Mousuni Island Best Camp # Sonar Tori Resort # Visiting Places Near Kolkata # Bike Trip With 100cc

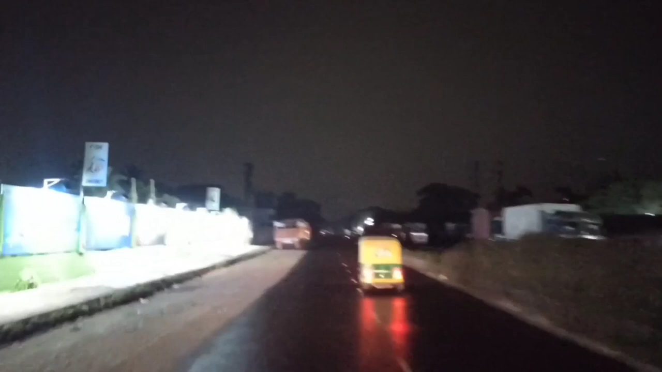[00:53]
আমরা এখন রাজারহাট ক্রস করছি। এখান থেকে গুগল ম্যাপে মৌসুনী আইল্যান্ডের ডিস্টেন্স দেখাচ্ছে 164 কিলোমিটার, আর যেতে টাইম দেখাচ্ছে 5 ঘন্টা। কিন্তু সামনে বৃষ্টি দেখতেই পাচ্ছ, হালকা বৃষ্টি, রোড একদমই ভিজে, সো টাইমটা অনেক বেশি লাগবে, কারণ গাড়িতে একদমই স্পিড তোলা যাচ্ছে না।